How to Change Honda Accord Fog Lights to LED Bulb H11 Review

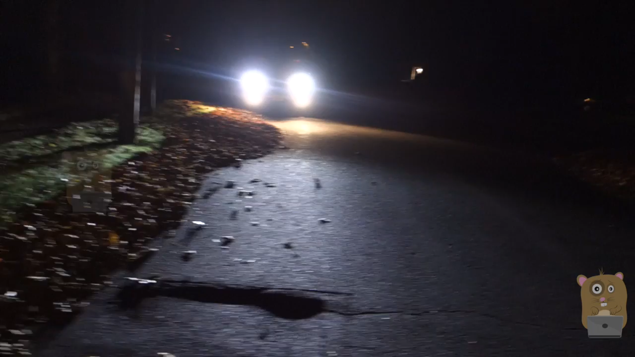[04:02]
And, I'm going to step onto the incoming traffic side. So, over here, as the incoming driver, I'm not going to be blinded by the LED light. It's not flickering. It's still bright. But, it's not bothering me at all. Earlier, I showed the LED light points to the top. And, you can see that here, because, well, the top half is illuminated. The bottom half is not. Basically, everything is reflected through the top half.
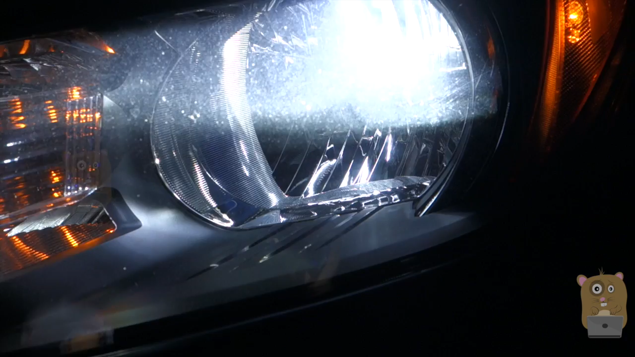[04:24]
The fog light is turned off. You can see a clear line of horizon. Anything above it is nice and clear. Anything below it is pretty dark. And, I actually find this to be dangerous. Because, at night, some of the streets aren't well illuminated. I'm currently at an intersection.
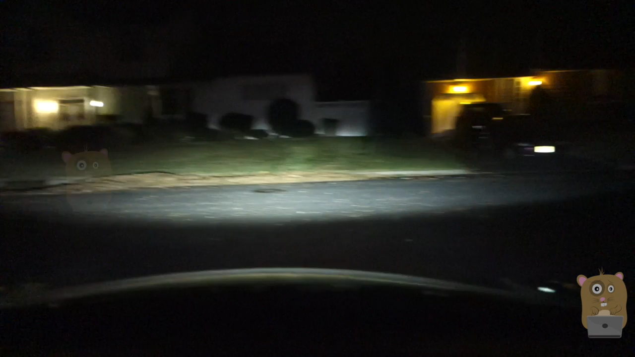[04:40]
And, I can't see the road to the left and right of me. Because of the horizon not being illuminated. I'm going to turn on my fog light. You can see that I'm... Now, I can see better. I'm going to turn off the fog light.
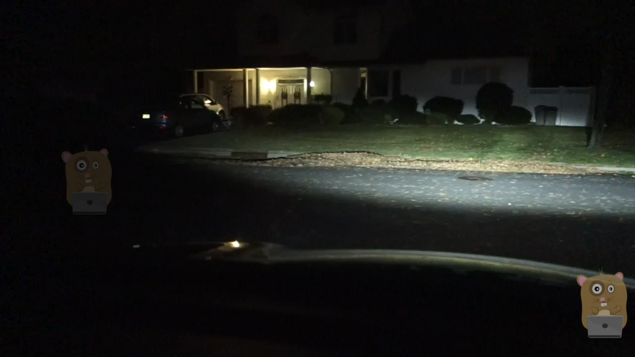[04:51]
I'm going to start turning to my right. Slowly. So, if there are any pedestrians crossing a road. Or, a bump. A curb. Well, it would be pretty difficult to see it. Even though this LED bulb is bright. Very easy to install. And, inexpensive. I actually would not recommend it. Well, thanks for watching this review. If you guys have any questions, comments, suggestions. Feel free to contact me. Thanks for watching Walker Hamster. Bye.